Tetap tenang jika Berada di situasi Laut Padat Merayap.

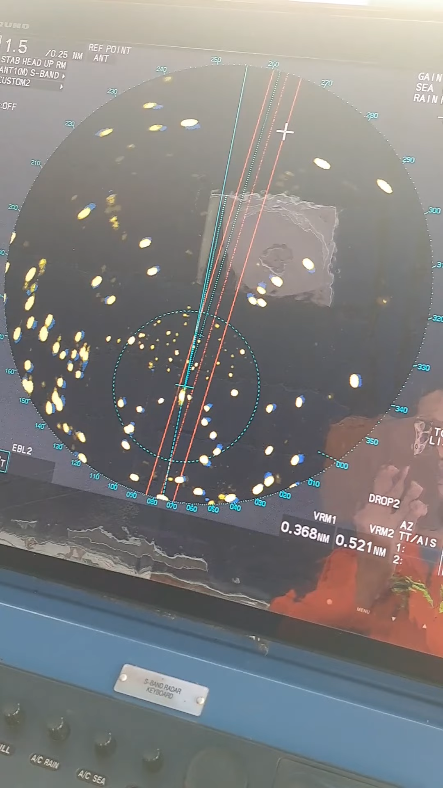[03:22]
Setelah kita melewati Tantangan Paman nelayan Maka tantangan Berikutnya adalah Bendera Bendera Bendera Belum selesai bos Ini Itu bendera Banyak sekali Ini bendera Itu bendera
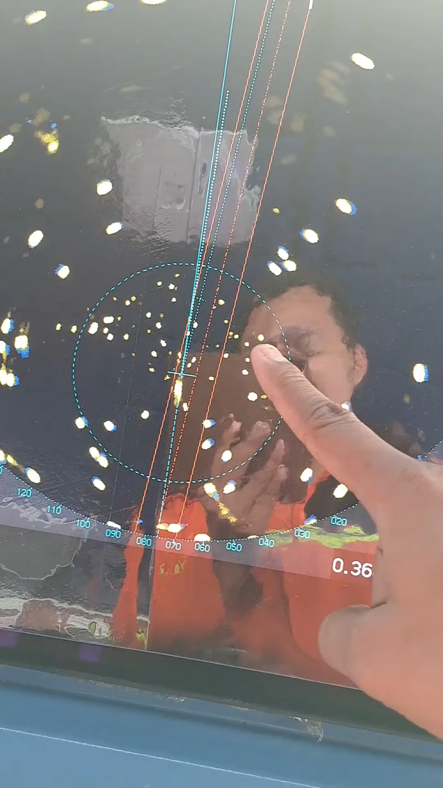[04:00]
Ini Bendera Terdeteksi oleh Radar Bendera
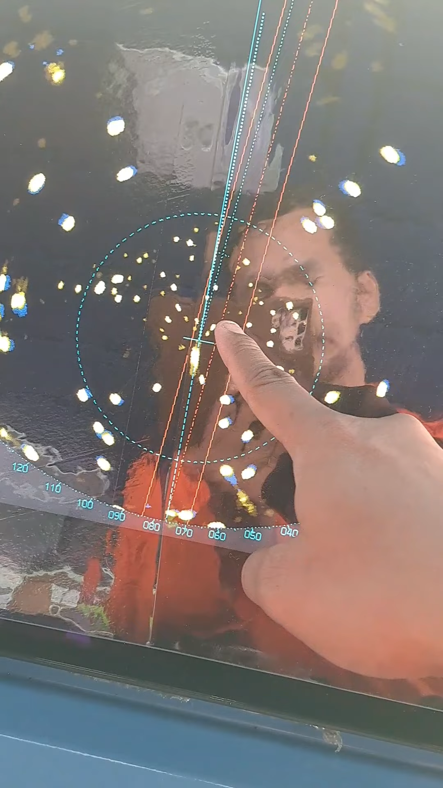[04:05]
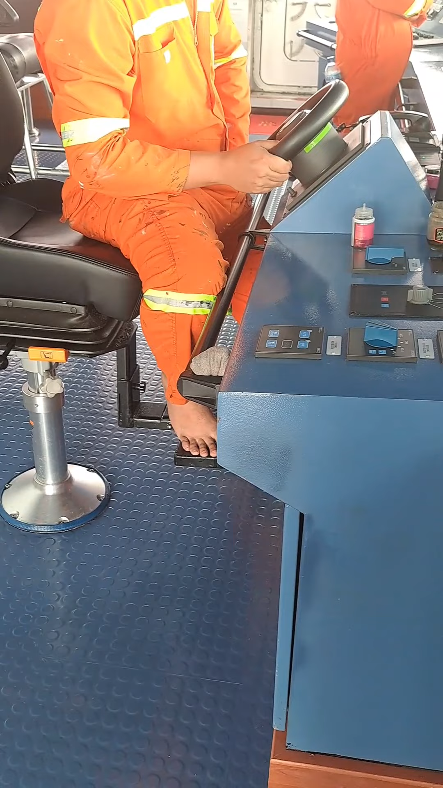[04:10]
Kakinya tuh Untuk menghilangkan Kepanikan Dia menggoyang-goyangkan kaki Karena kondisi Laut tenang Jadi Bendera-bendera
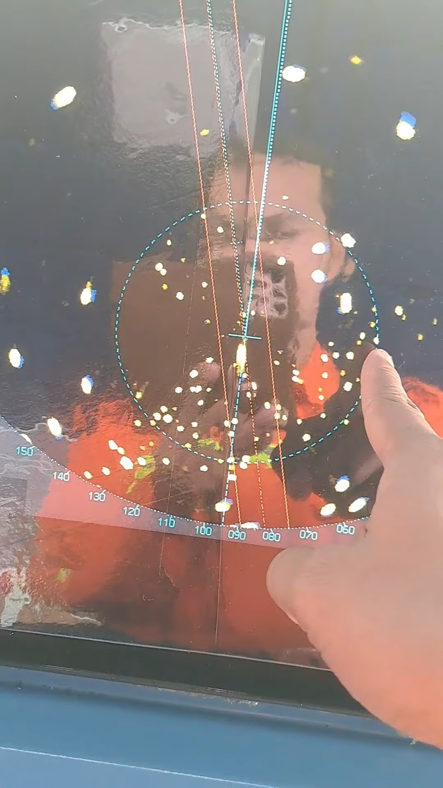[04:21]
Yang ditaruh oleh Paman nelayan Sangat jelas Kelihatan di Radar ya Atau tertangkap oleh Radar
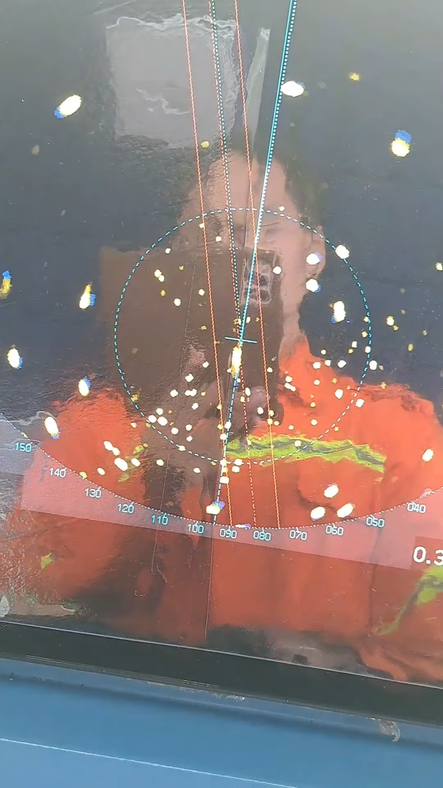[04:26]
Kapal saya Sehingga kami pun